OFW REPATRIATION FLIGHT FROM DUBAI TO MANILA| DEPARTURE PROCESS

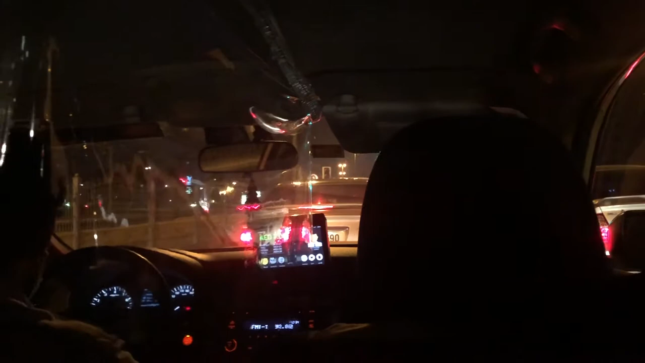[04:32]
So kahit sa loob ng taxi, nakuha pa rin ako ng video kasi yun nga yung ating last ride ng taxi sa Dubai.
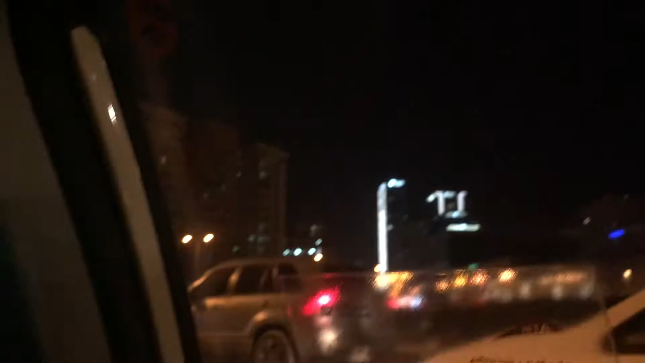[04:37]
And ito yung magdadala sa atin papunta ng airport. So kahit paano, nakakamiss din.